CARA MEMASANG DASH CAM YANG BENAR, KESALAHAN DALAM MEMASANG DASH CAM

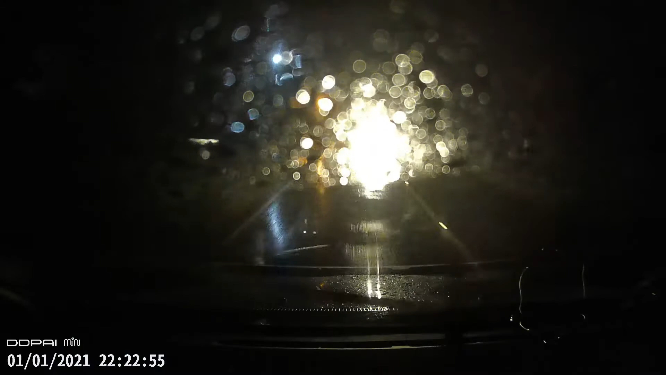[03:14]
terjangkau oleh wiper Jadi hasil rekaman kita Kameranya ketutup sama hujan Dan tidak bersih oleh wipernya teman-teman